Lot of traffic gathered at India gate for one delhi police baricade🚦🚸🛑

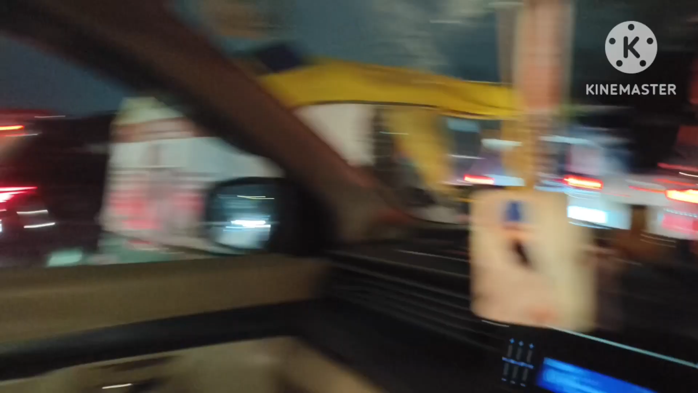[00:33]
तोनों देखो कुछ भी नहीं है
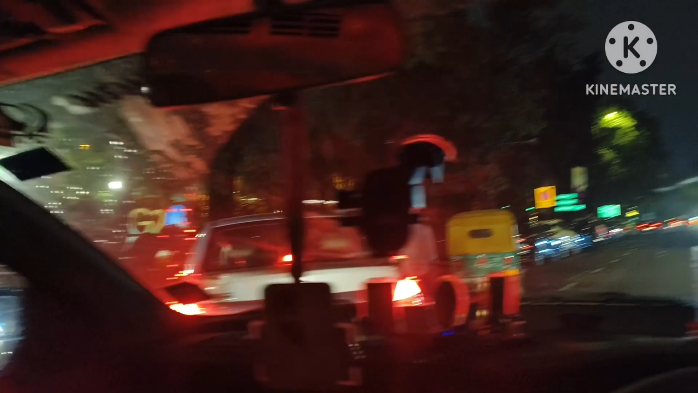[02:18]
क्राउड कितना है या पर रोहल प्लाजा के आपर कोई नहीं हमारा टाइम भी आएंगा हम भी जाएंगे एक पर